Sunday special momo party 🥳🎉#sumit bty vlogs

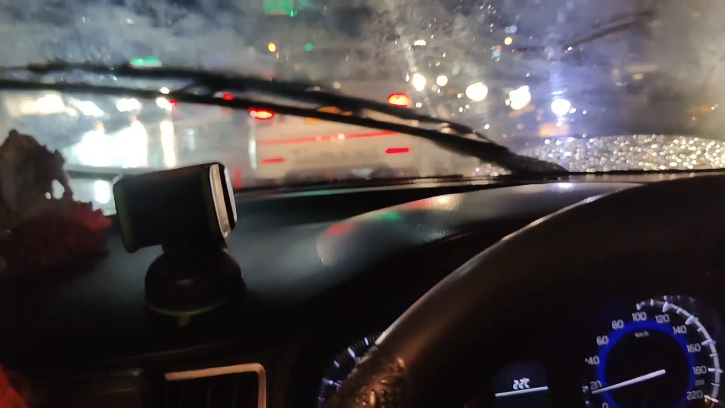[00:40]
बहुत बढ़िया सा बनाता है, और फिर जा रहा हूँ। रोड पे बहुत ट्रैफिक है